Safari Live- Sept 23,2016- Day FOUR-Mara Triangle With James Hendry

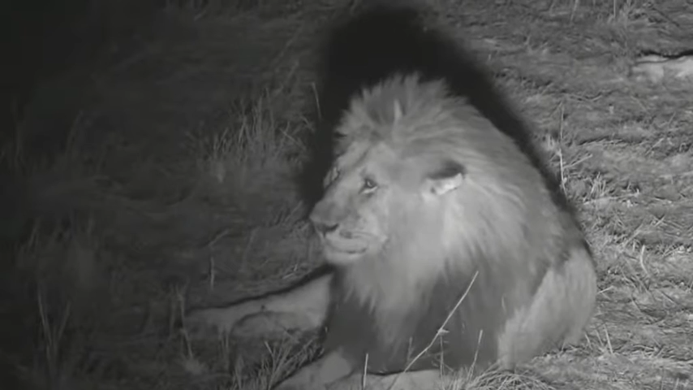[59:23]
morana the male lion that's who we think he is anyway and we think from our intel and we've been doing much intel gathering i feel like the entire branch of mi6 we have been gathering intel and we think that that is morana the brother of scarface that quite quite epic male lion we saw yesterday he stuck his head up only because we came along i'm afraid but there he is and but next to him
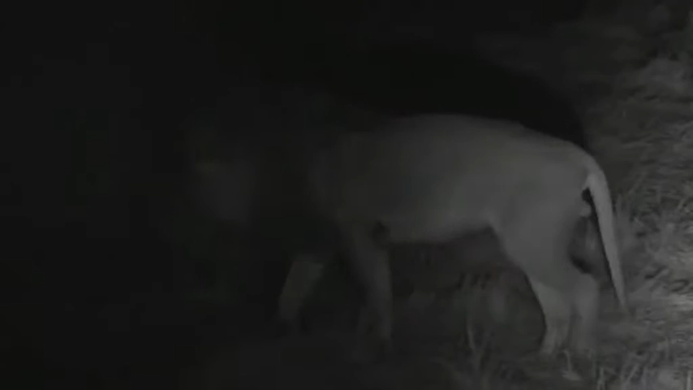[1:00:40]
him jeepers he's big yeah no it's not surprising that he is the brother
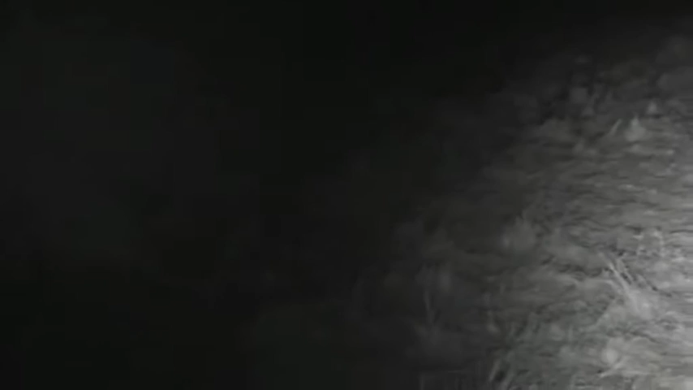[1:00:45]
i think we should go to the uh go
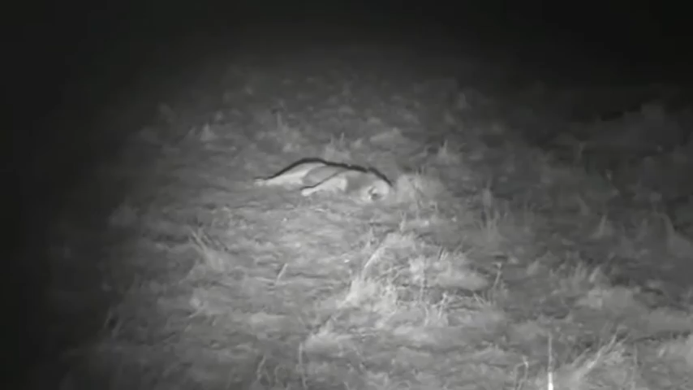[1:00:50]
to the thermal for this one there
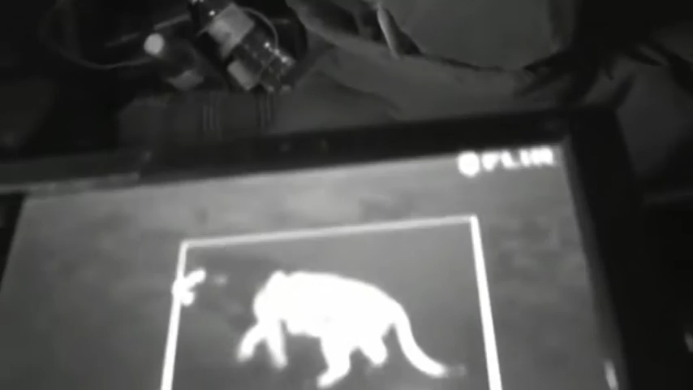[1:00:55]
we have the lion and just behind him a little patch
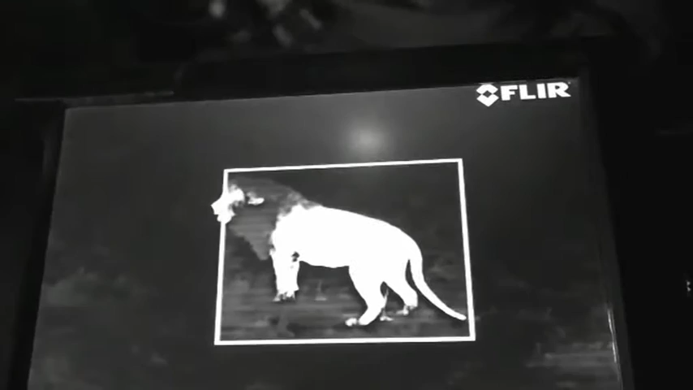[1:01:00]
of warmth you can see on the thermal camera and look how cool his mane is a and b this is the lion
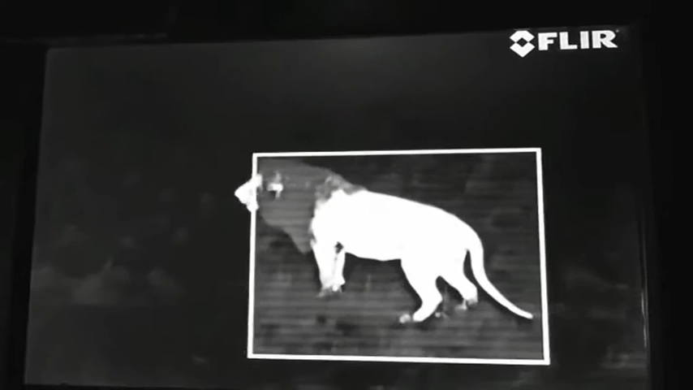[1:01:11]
we saw flicking his tail on the first night we did this and he's got no pom-pom and that's why his tail ends rather abruptly as opposed to in a semi-dark pom-pom
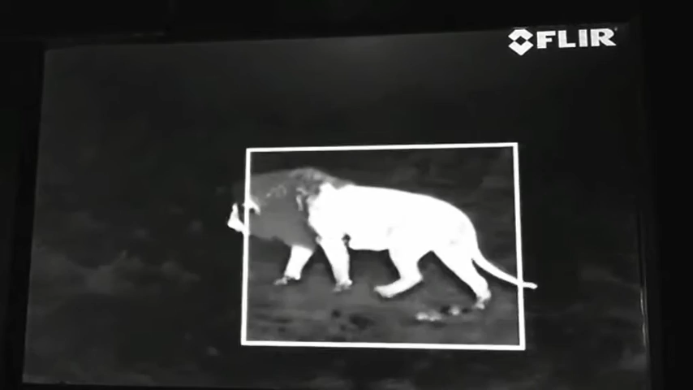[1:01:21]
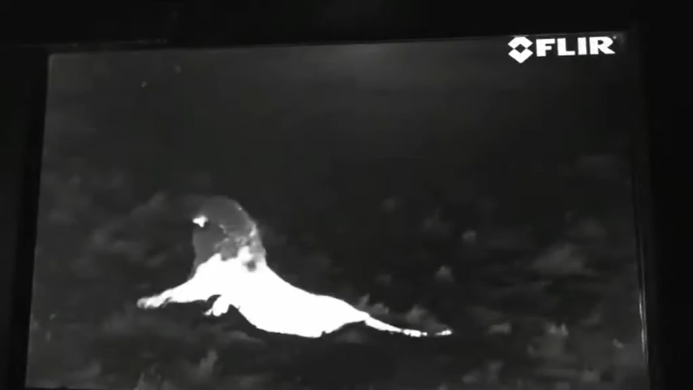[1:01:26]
that was an astounding thing to see oh wonderful excellent all right let me just move slightly
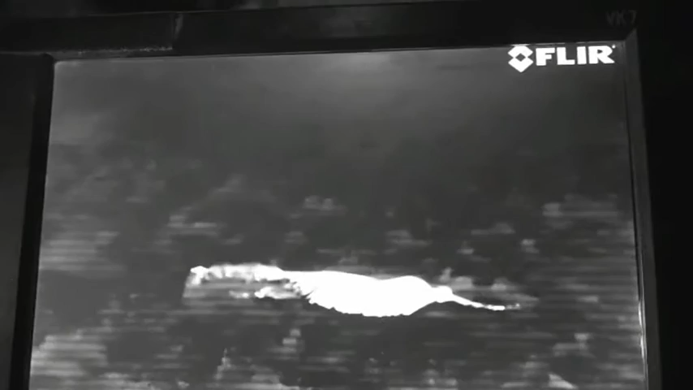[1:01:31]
johnny i'll try and get the front ir in on the sleepy one other sleepy one and the side one
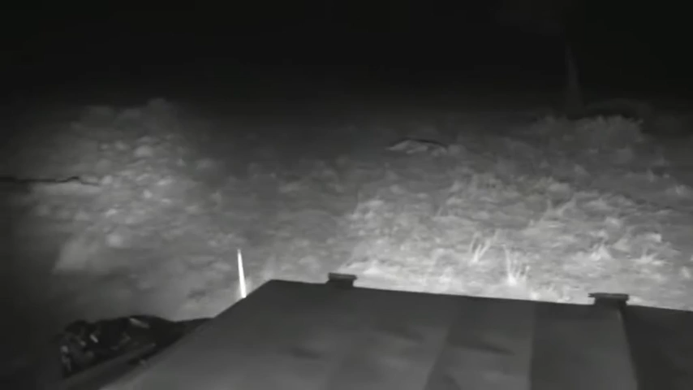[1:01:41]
there we are look at that they've lain perfectly for our infrared lights let's go slightly closer
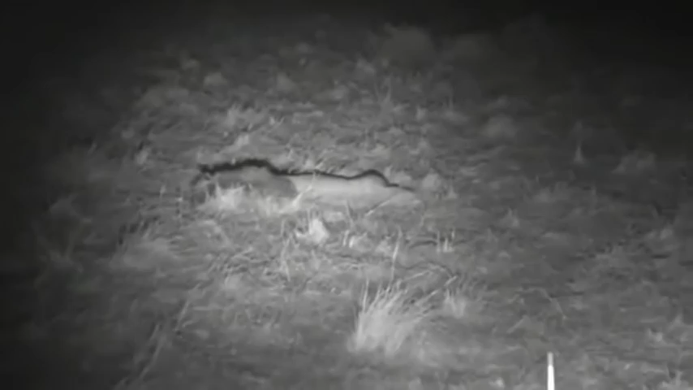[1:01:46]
and turn off here in fact we might try and go around the other side shortly we'll just see what they do for a few minutes i was told today that they were very full i don't think they look particularly full at the moment but male lions well you know they do they do tend to be rather lazy scavenging things yeah he's quite full no no he's got a belly on him that lion is very sleepy
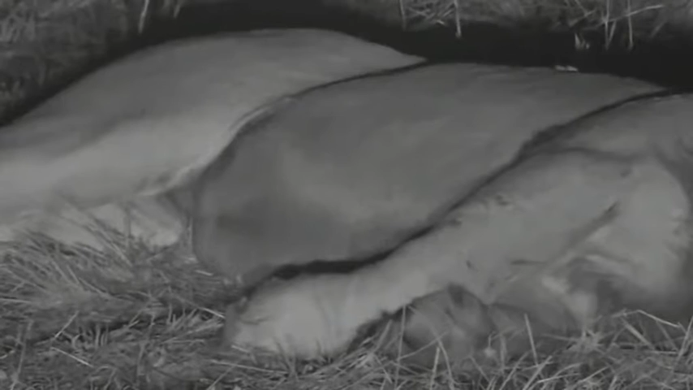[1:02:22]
still there is so much food around perhaps a wildebeest will come wandering past here perhaps a zebra he
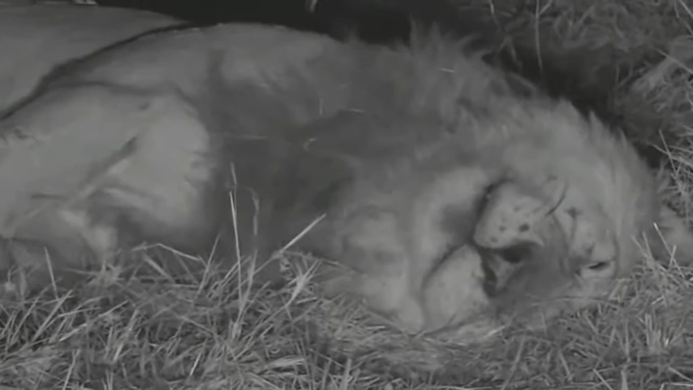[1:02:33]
doesn't look like he's going anywhere too soon does he the other characteristic apparently of morana is the fact that he is missing one of his bottom canines and if he is scarface's brother as we suspect well then he is also between 10 and 12 years old i think now let's just have a listen to the sounds of the mara knight and i'll tell you what i can hear i'm just going to
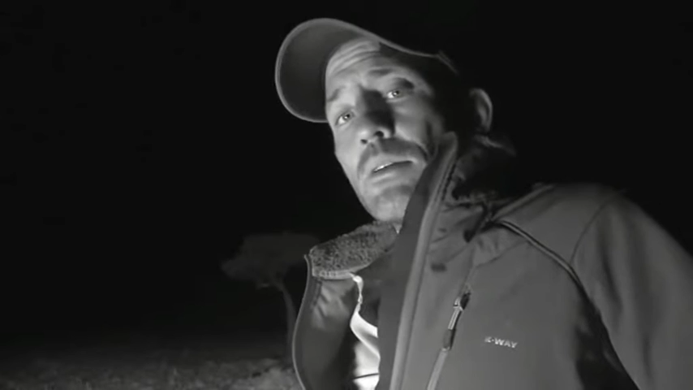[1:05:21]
and i'm going to suggest that he was the dominant lion and that when these guys came in and had a go at him um well i guess i really hate myself for saying this but a bit like a scar and the lion king forsook his brother mafasa so perhaps morana forsook his brother so that he could kind of get on with life and not be beaten up that was not a conscious decision he made but i think it's quite possible that in order to reduce conflict he acted in a submissive fashion to the new males and certainly the reason i think this is because the first night when we were watching them
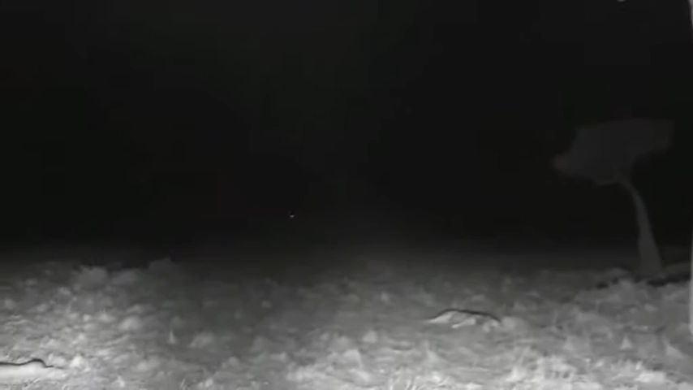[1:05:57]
we had the female and she was calling and these two blondies were calling but morana was absolutely stum silent so i think that's quite interesting right back in south africa the wonderful incohuma pride lionesses are on the hunt let's go and take a look so rather unlike in the sabi sand where the nincapumas are now walking through woodland here with the thermal camera it's pretty easy to follow